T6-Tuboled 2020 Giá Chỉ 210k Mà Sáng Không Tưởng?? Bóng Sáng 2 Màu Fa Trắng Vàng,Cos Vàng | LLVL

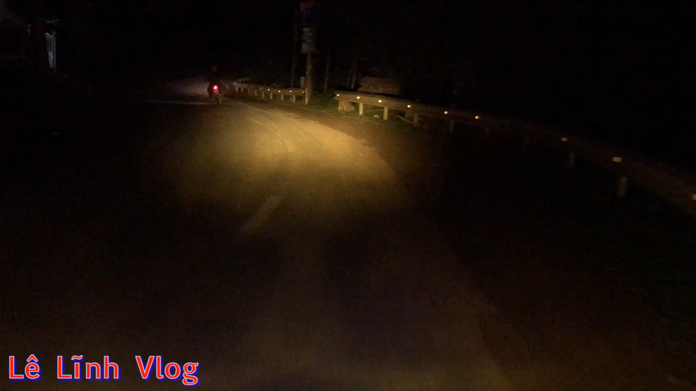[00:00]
Linh sẽ quay một đoạn khi mình anh em mình đi đường đi. Linh sẽ quay một đoạn đi các bạn nhá. Sẽ quay một đoạn đi cho anh em mình cảm giác xem là cái đèn này có bám đường không. Vì khi mình đi xe này, cái bình lúc đầu Linh nói với các bạn là nó bị yếu đúng không anh em? Khi mình đi này nó còn sáng hơn với lại cái mức mà lúc nãy Linh đứng một chỗ, thì cái bình của xe này hơi bị yếu các bạn ạ. Đấy, anh em có thể nhìn thấy là ánh sáng rất là bám đường các bạn nhá. Rất đẹp luôn. Đó, rất đẹp luôn.
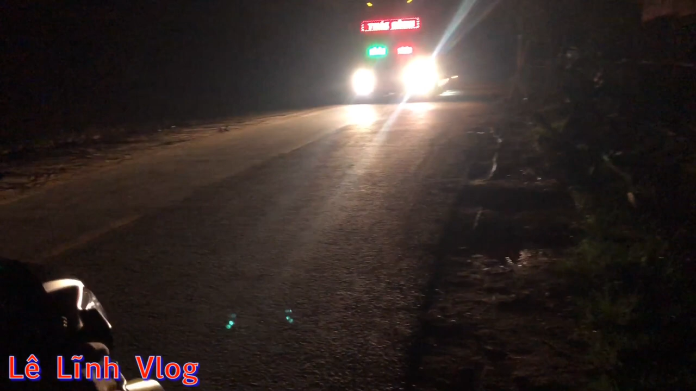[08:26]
Đường này rất là hẹp, cái đường này nó chỉ có hơn 2 làn một tí thôi. Lùi luôn